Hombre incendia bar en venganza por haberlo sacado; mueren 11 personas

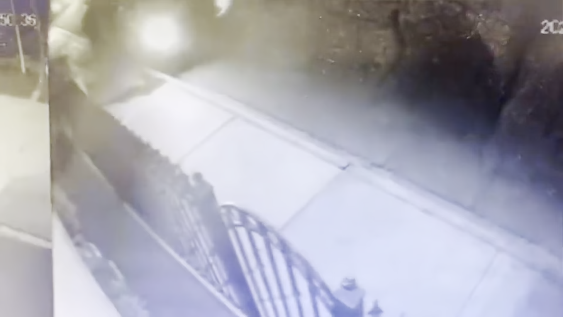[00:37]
En los videos de las cámaras de seguridad, se observa cuando empezó a rociar gasolina en la entrada del inmueble y luego le prende fuego.